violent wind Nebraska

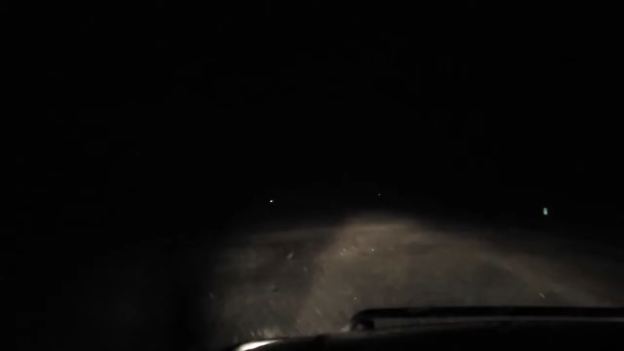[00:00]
It'd be nice if you can see the road. Uh, yeah. I can see the white line again at least. Something off to the left, Kyle said.